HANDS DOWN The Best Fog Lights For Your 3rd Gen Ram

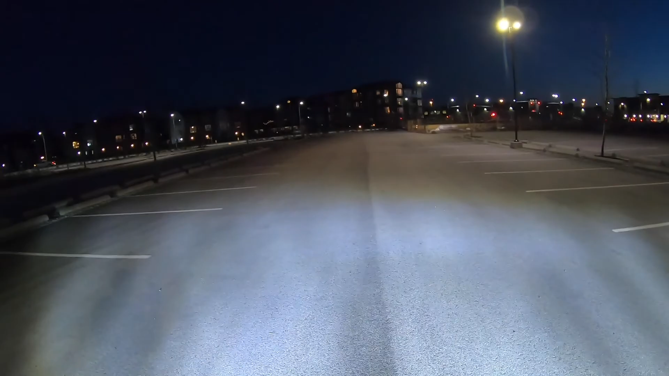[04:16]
that is insane there we go that's working now
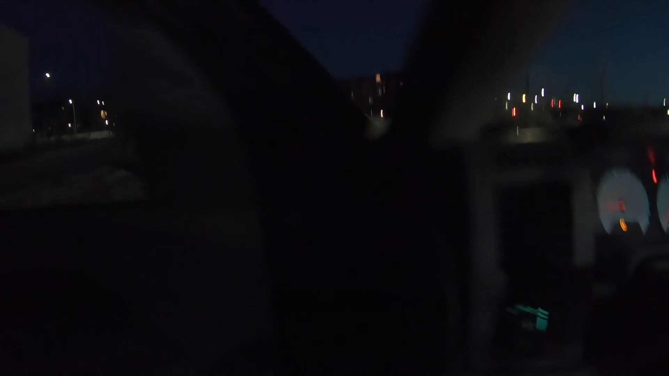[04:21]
like that's just fog lights that is absolutely unreal that is so impressive and you can see how sharp
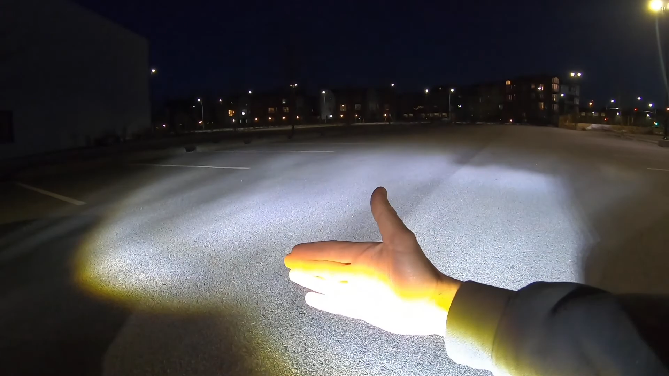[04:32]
the cutoff is like you can see it on my hand so I'm not gonna be blinding other drivers which is
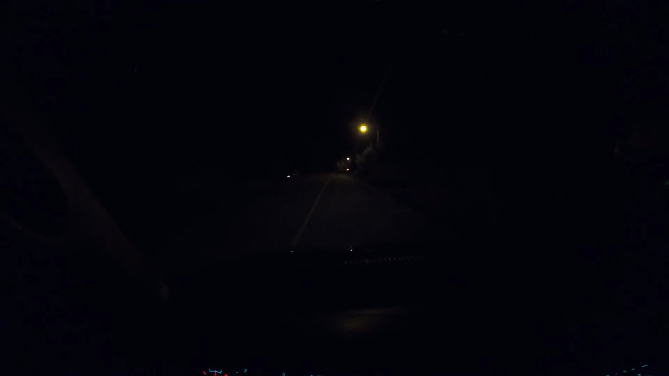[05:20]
be light look at that isn't that insane they're so bright I can I don't need my headlights because these fog lights outdo them so so much but yeah it's cool because the headlights kind of shine in the middle but then they miss everything from your bumper to where the lights actually start but the fog lights fill that in and it's funny with these fog lights compared with the stock headlights it's almost like I I don't even have my headlights on because these LED fog lights outdo them so much so I'm eventually gonna have to get some